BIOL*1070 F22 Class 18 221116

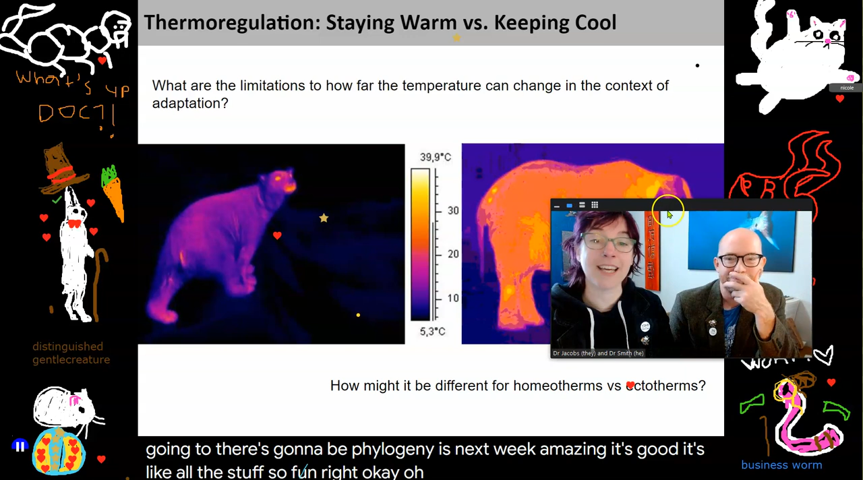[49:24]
On screen: scale top 39.9°C, scale bottom 5.3°C
Oh, and then it, this is just fun. Yeah. Don't you just want a thermo, like a... I do. Yeah, so do I. I really want to put one at the house and find out where all the leaks are of the heat. I know. I was thinking about pointing them at animals, but... I would be a contractor if I wasn't a professor. Okay, so, you ever see that show? What show? You gotta go. Okay. Night on Madigan. I need to know. What show?